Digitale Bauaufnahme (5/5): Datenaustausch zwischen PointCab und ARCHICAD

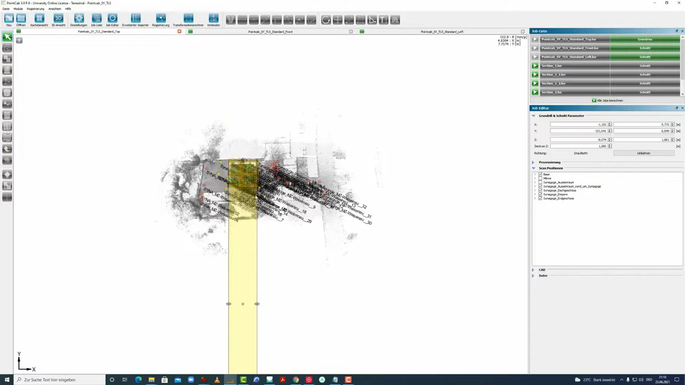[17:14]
Muss man hier auch noch anpassen. Wir könnten auch, spaßeshalber, die Scans mal ausschalten, dass wir hier ein bisschen bessere Übersicht haben.
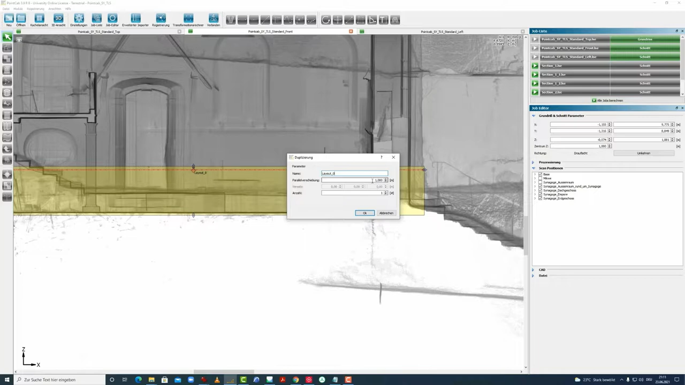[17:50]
Parallelverschiebung um 1 m. Dann sehen wir, dass der jetzt nach 1 m nach unten gewandert ist. Jetzt können wir hier, der ist auf 0 Ebene jetzt, könnten wir auf 2 m gehen.
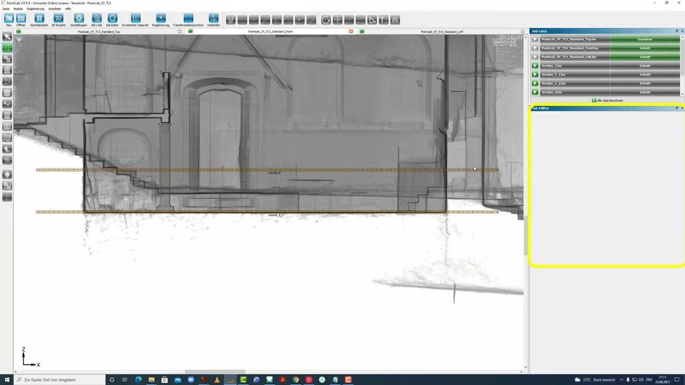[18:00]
Nochmal hier auf 2 m. Dann sind wir jetzt, wir wollen aber noch höher. Wir wollen nämlich hier auf die Empore blicken. Und das tun wir am besten, indem wir hier so drauf schauen.
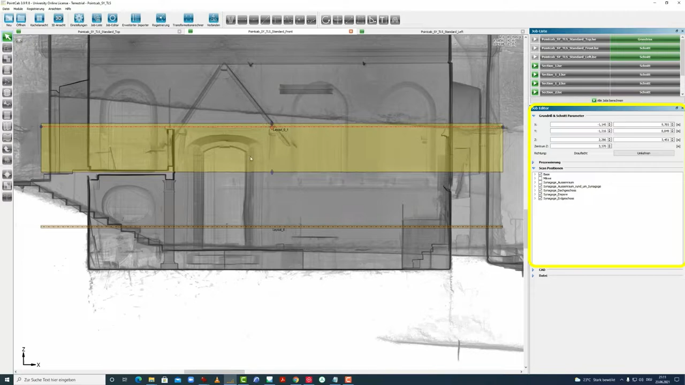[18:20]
Und dann duplizieren wir das Ganze noch einmal. Sagen diesmal aber vielleicht minus 1 m. Damit es nach oben geht.
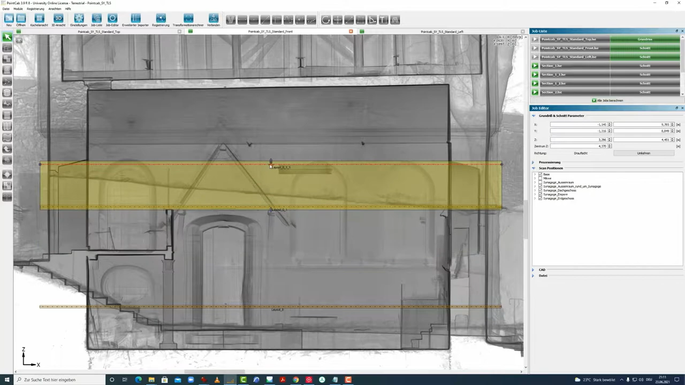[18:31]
Und gehen dann hier auf den Dachstuhl.
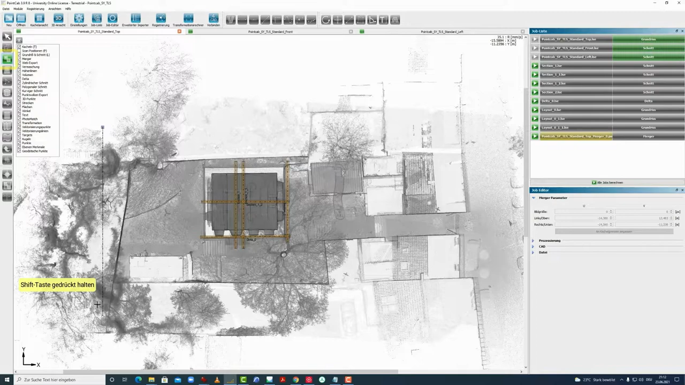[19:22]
kann ich dann im rechten Winkel auch sein, stecken wir hier das Feld ab. Und das ist dann unser Merger. Das ist der Ausschnitt, der dann komplett, wie hier dargestellt, mit diesem Röntgenbild rausgelesen wird. Damit kommen wir schon zu dem Punkt, dass man jetzt hier die Sachen alle noch mal richtig benennen sollte. Lageplan.
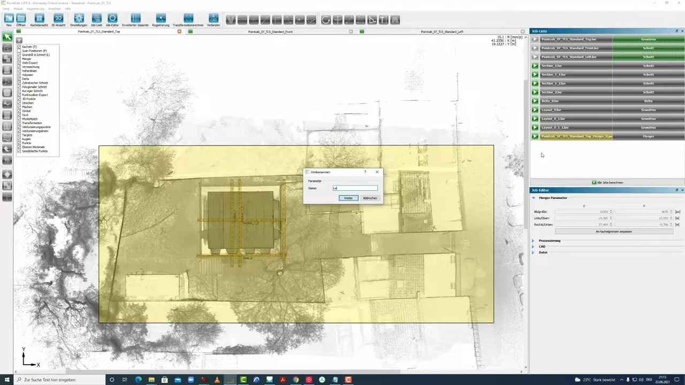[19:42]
Und dann gucken wir uns die anderen Sachen an, am besten in der Kachelansicht, damit wir wissen, wo wir sind.
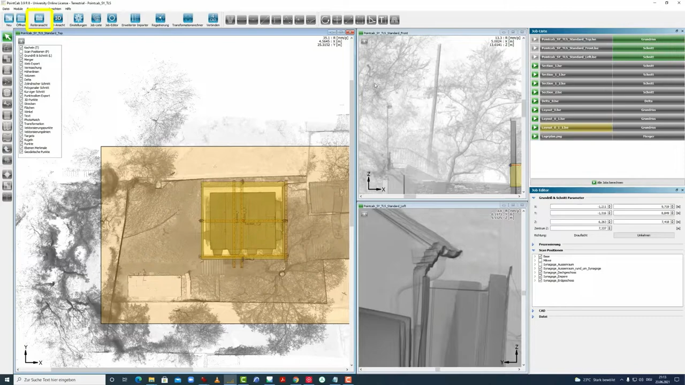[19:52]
Das ist das Dachstuhl, der, den würde man jetzt hier umbenennen in Grundriss umbenennen. Dachstuhl, Grundriss DG. Dann sind wir hier im Grundriss Empore.
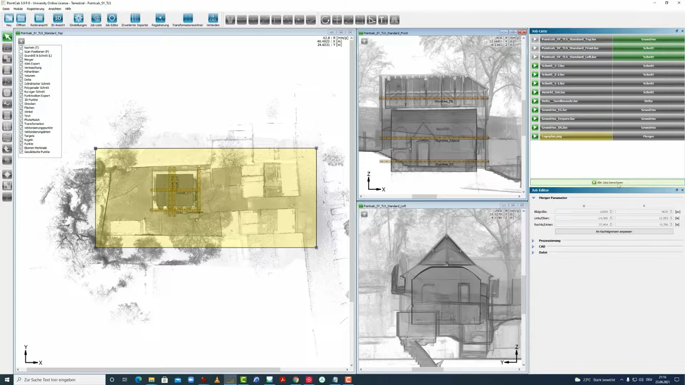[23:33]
äh, dann sehen wir, gucken wir uns die Ergebnisse nochmal an.
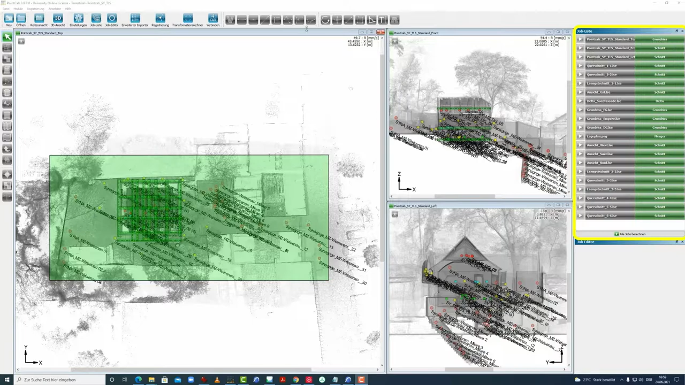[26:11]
äh, wechseln hier auf Vollbild und gehen dann, gucken uns einen Längsschnitt nochmal hier an,
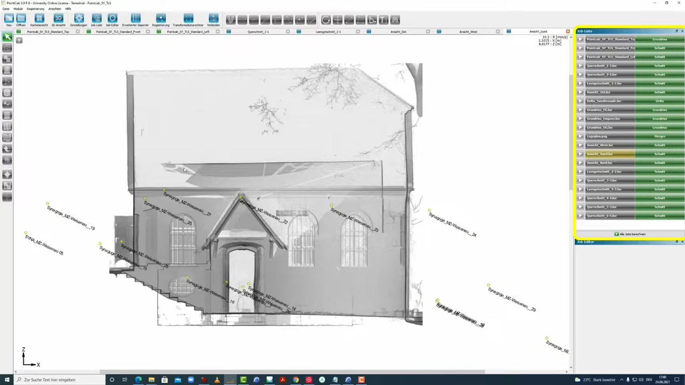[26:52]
dass wir in der Ansicht den Innenraum sehen und die Nordansicht ebenfalls. Ebenfalls, wir gucken hier von hinten und sehen den Innenraum. Ähm, hinzu kommt, dass wir uns nur den Lageplan angucken können. Der wird als PNG angerechnet, ähm, und wird als PNG auch gleich geöffnet.
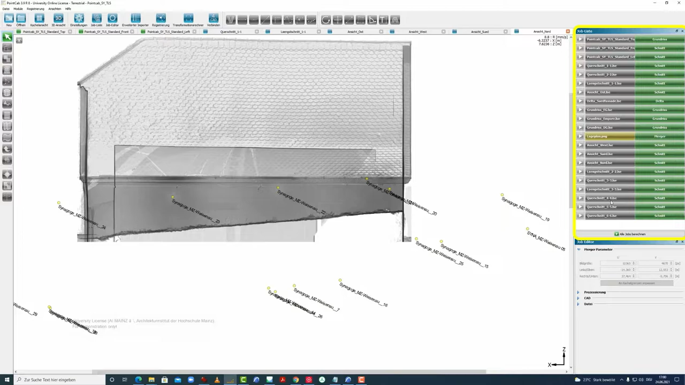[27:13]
Und die Delta-Analyse der Südfassade ist ebenfalls nicht gut. Anscheinend war, äh, der Schnittbereich zu gering.
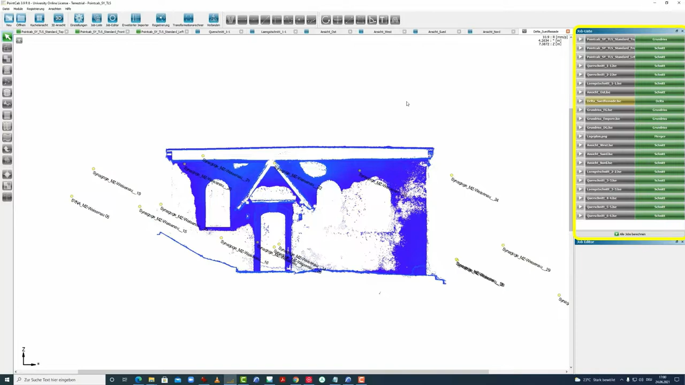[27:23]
Insofern gucken wir uns die Sachen nochmal hier im Detail an.
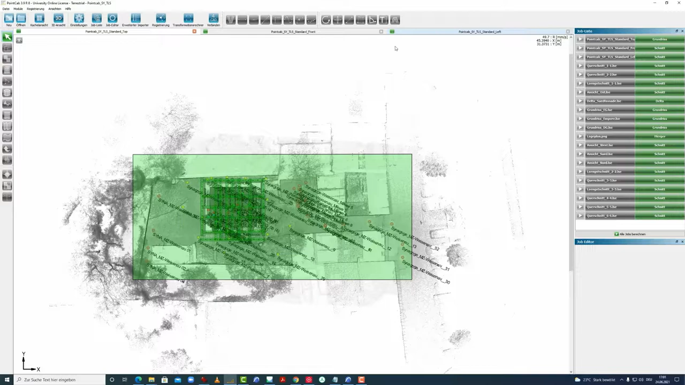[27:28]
Wir schließen hier die Fenster, kommen nochmal zu den Standardsansichten und wechseln jetzt in den erweiterten Importer.
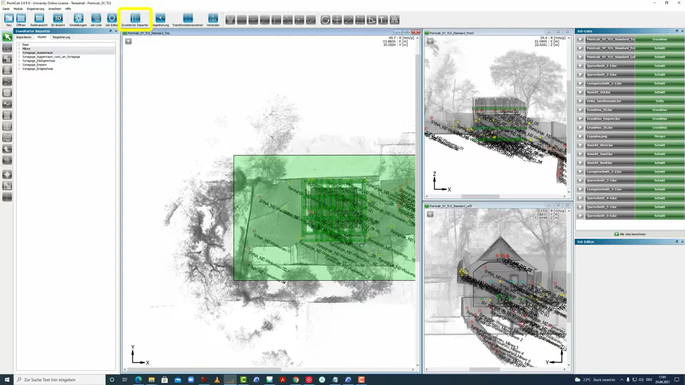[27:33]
Und gucken uns bei der Ansicht Ost, die uns nicht gefällt,
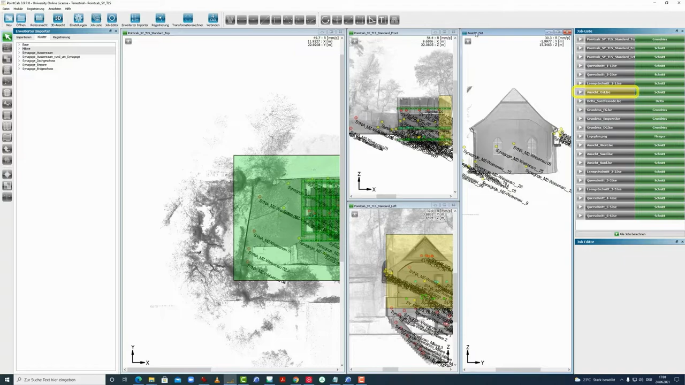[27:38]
weil man in den Innenraum anscheinend noch, ähm, reingucken kann, ähm, welche Scans hier herangezogen worden sind. Und öffnen diese hier, das sind einmal diese hier aus der Drohne und das, der, die Synagoge außen, rund um die Synagoge. Und gucken uns das Ganze hier an. Am besten schalten wir auch gleich den Merger aus und gucken uns jetzt die Farbgebung an.